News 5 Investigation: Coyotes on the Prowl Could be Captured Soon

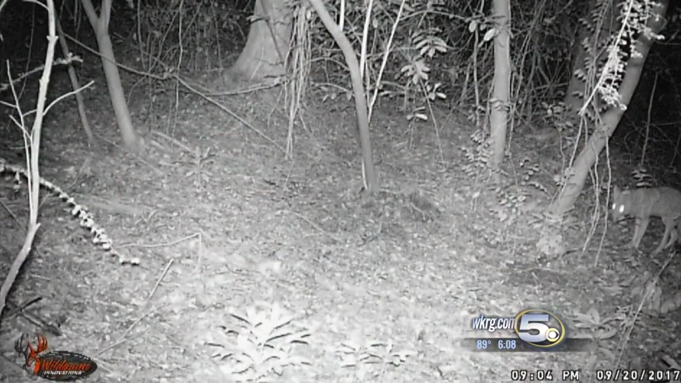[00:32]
We also received this new nighttime game camera footage showing moments before the animal was captured. You can see the coyote lurking around in a circle. You can tell he's smelling around near that trap. He has since been put down. Since our investigative series about coyotes in the Spring Hill area aired, the city has hired a private trapper who has set up 15 traps throughout Spring Hill, mainly in the ditches in Land Fair. That's where nearly three dozen pets have disappeared.
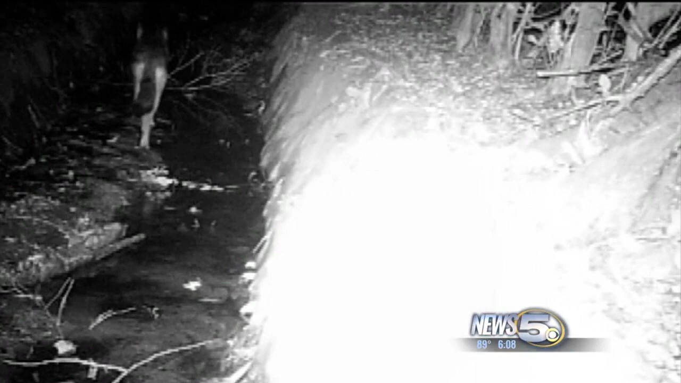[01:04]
Keep in mind, the traps may trap the coyotes, but they could trap other pets as well. So authorities are warning people to keep their pets indoors because cats and dogs might try to get the food out of those traps.